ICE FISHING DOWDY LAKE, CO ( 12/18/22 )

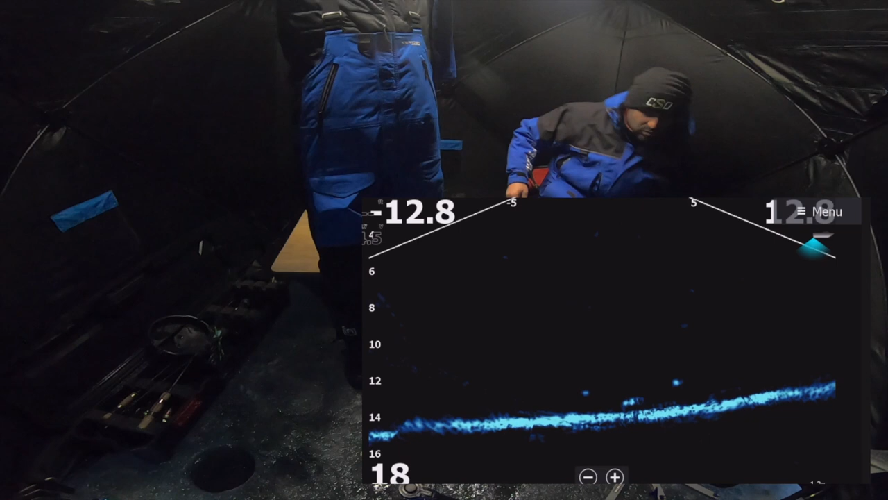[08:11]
Oh, going to you, going to you. Smoke it. It's got it. Wait, it does.
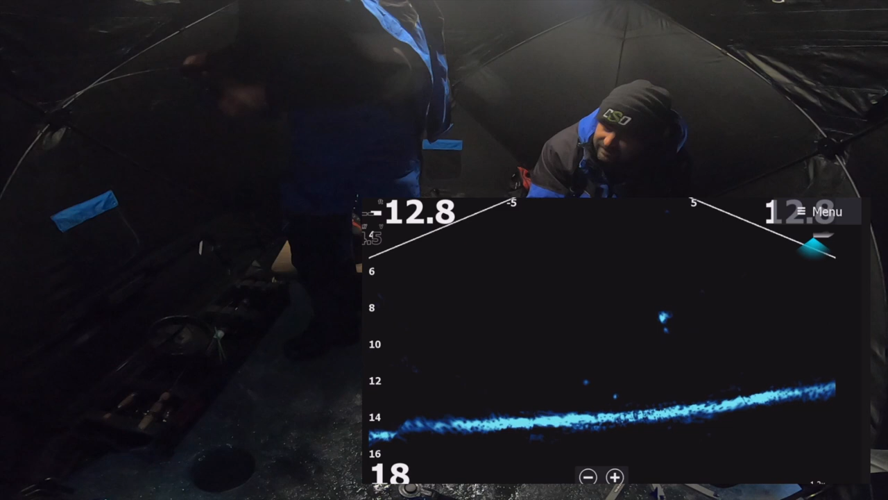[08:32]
I was like, what? I was going to say, it's got to have it. Yo, that's a nice one. That's a nice fish.
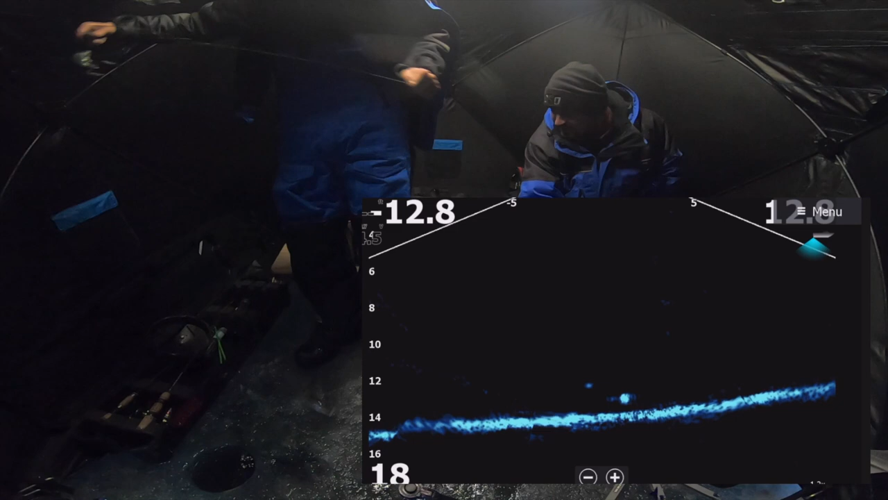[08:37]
Dang. I was like, it's not dropping. I was like, you have it.